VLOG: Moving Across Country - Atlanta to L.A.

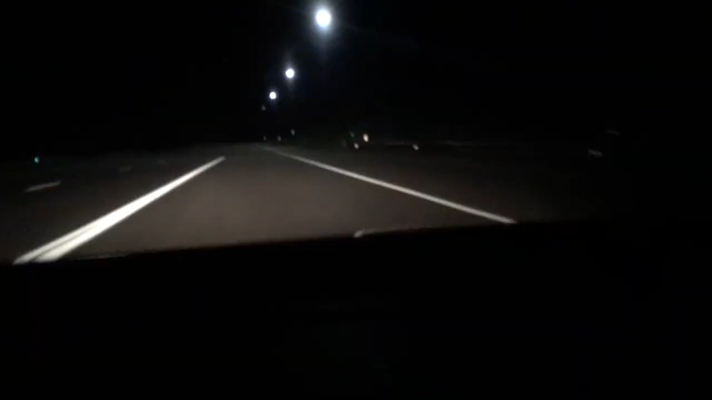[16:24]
She was beautiful. Then it was on the road on the way to Salt Lake City, and it was late, but it was clear.